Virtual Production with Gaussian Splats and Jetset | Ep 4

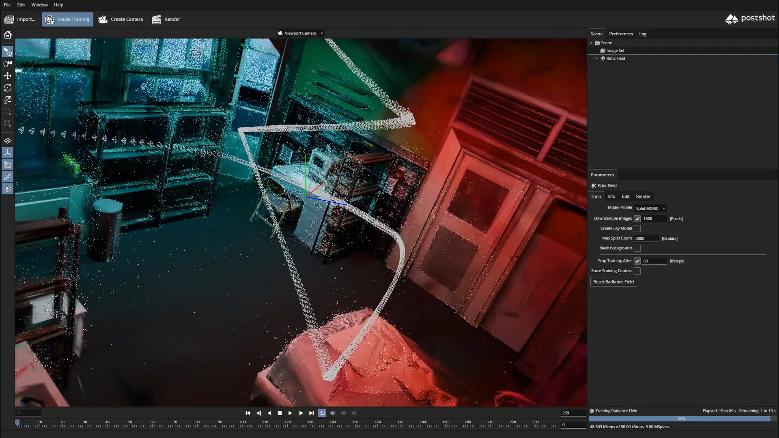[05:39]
So let's dive into that Gaussian splat workflow and then we'll come back to the tracking data.
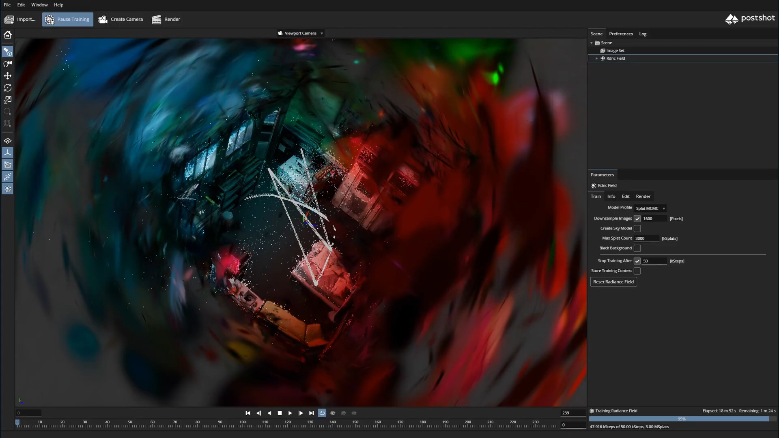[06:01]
So there isn't a mesh or polygon count. I'm sure someone can give a much better description of what a Gaussian splat is, but for our purposes,
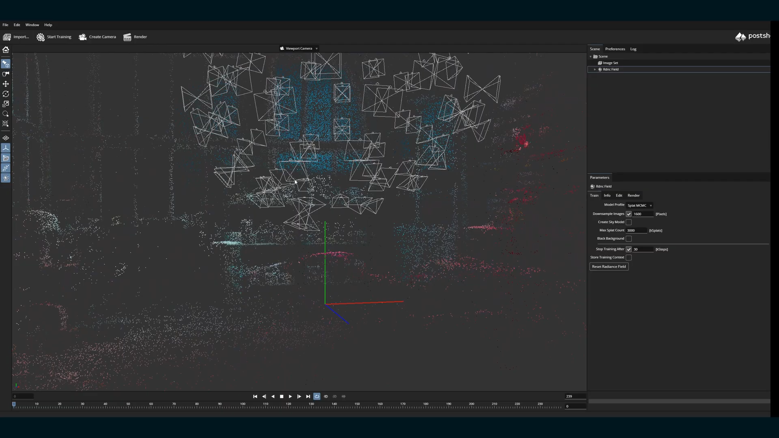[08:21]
Then you just watch it populate.
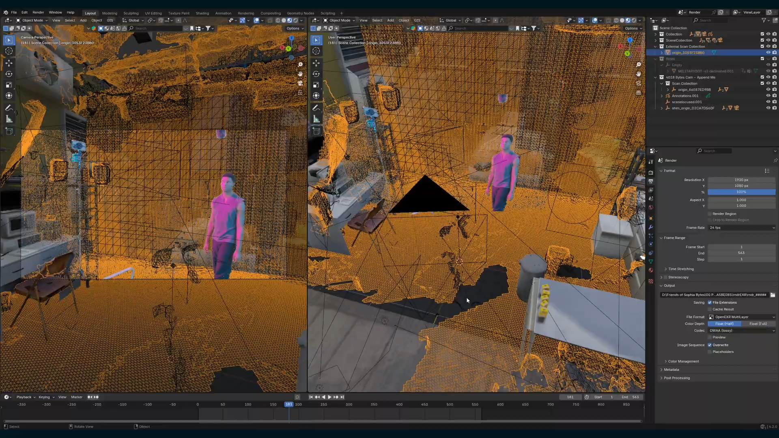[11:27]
One second of the bytes cam is 30 frames, but in our 24 fps project, that means one second of animation takes an extra 6 frames.
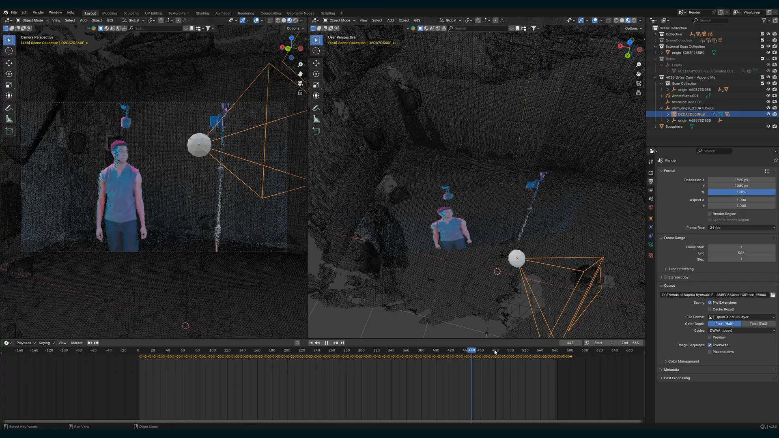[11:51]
And now our motion syncs up. But you'll notice here that even though the motion matches, the location of the bytes cam isn't matching with the iPhone in the footage. This is where the 3D scans of the set really came in handy.
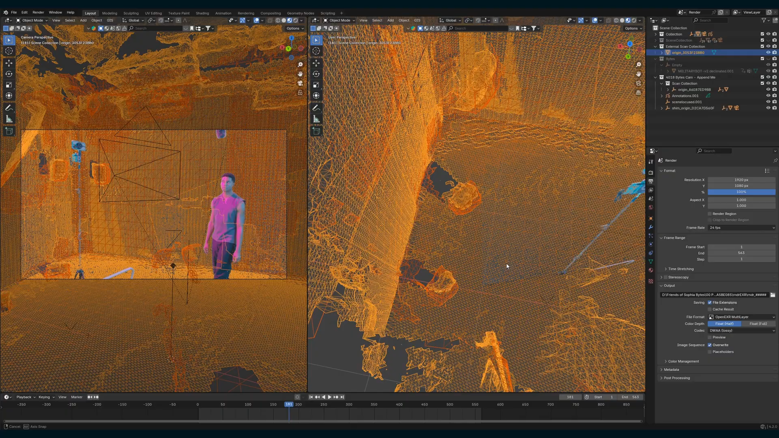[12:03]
Looking at the mesh of the scans from the two phones, they aligned pretty well, and the location of where bytes should be made sense. But then when I looked at the unkeyed footage,
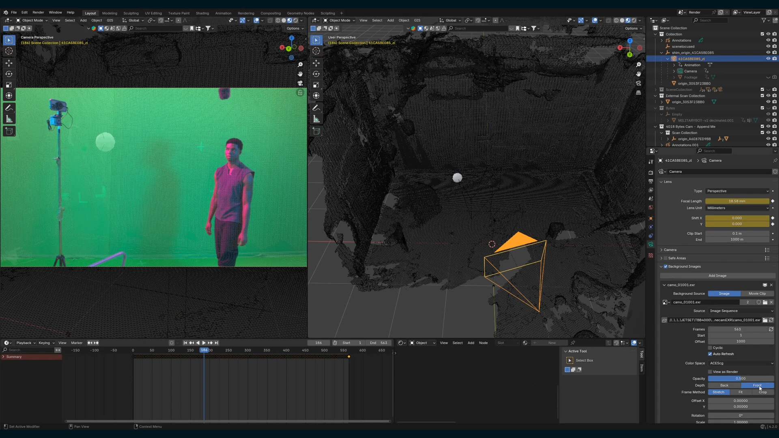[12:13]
I could see that the green psych in the footage and the scan didn't align. So I rotated the empty that controls the camera and footage,
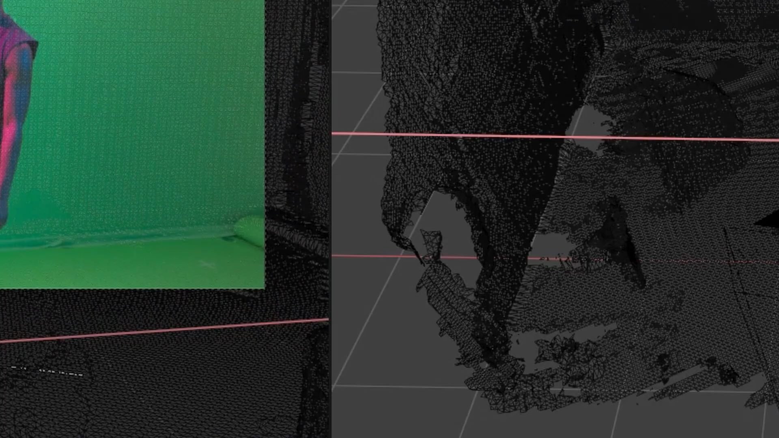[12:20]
eyeballing it, and there we go.